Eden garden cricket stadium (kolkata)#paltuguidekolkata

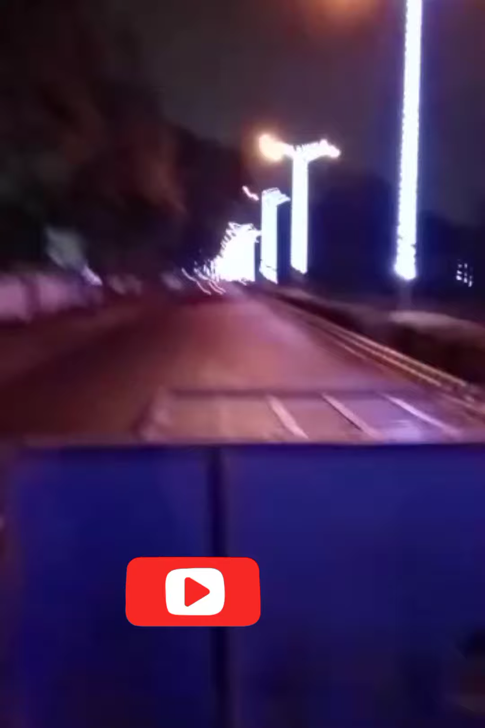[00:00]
हाय गाइस, ये देखिए हम रात में 2 बजे खिदिरपुर से धर्मतला के साइड में जा रहे हैं। यही रोड आप लोग को दिखा रहे हैं। रात में कैसा लग रहा है? वीडियो अच्छा लगे तो लाइक और शेयर ज़रूर करिएगा, एक सब्सक्राइब भी करिएगा। ये देखिए अभी हम जा रहे हैं फोर्ट विलियम की तरफ।
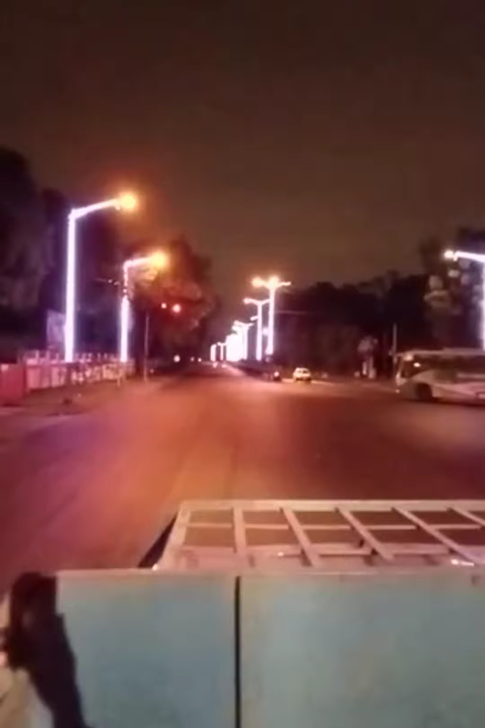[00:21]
ये देखिए गाड़ी के ऊपर में हम चढ़े हुए हैं, गाड़ी के बैक साइड में हम खड़े हैं।
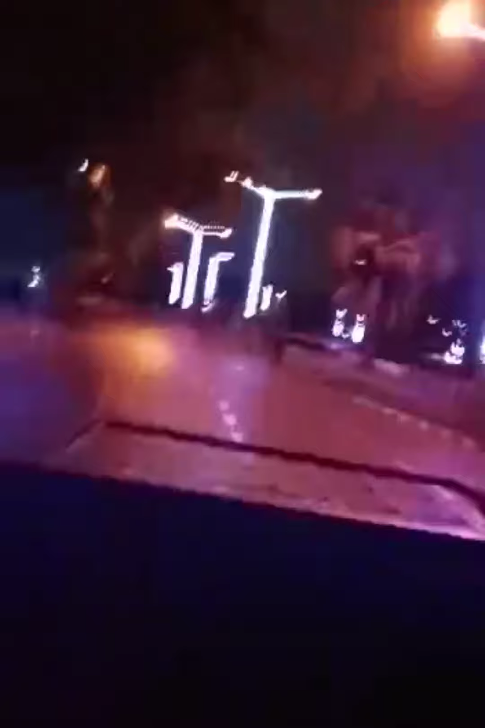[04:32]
बहुत शांति एकदम, जैसा लग रहा है कहाँ आ गए हम।
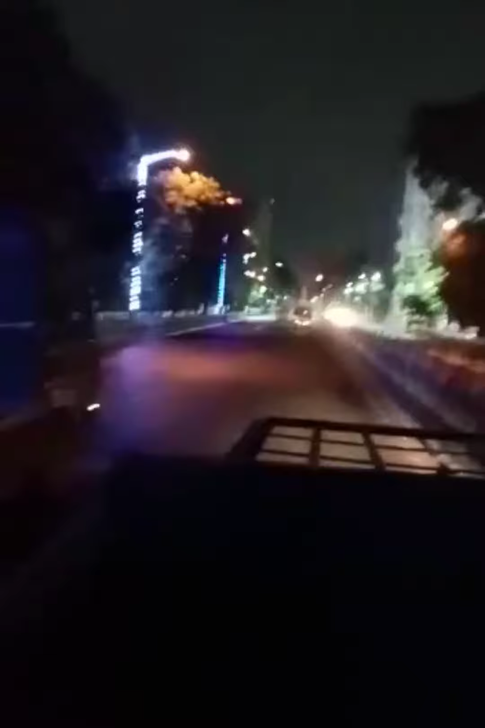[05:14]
ये आप लोग देख रहे हैं, यहाँ से राइट टर्न लेंगे और धर्मतला मोड़ पे पहुँच जाएंगे।
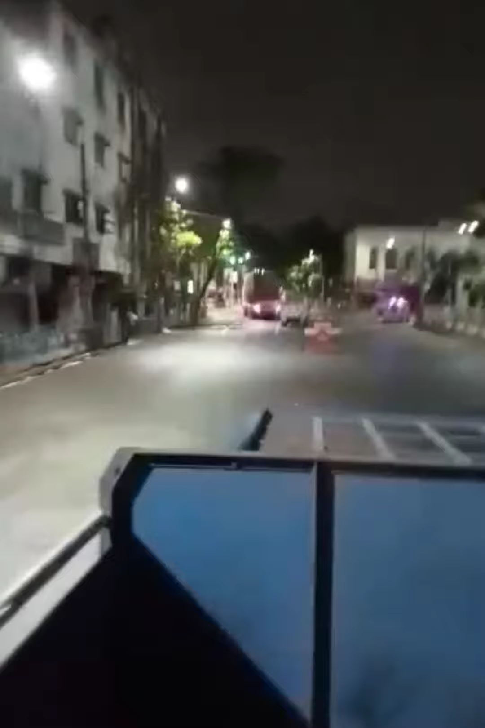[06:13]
ये आ गया धर्मतला मोड़ के पास, ये देखिए।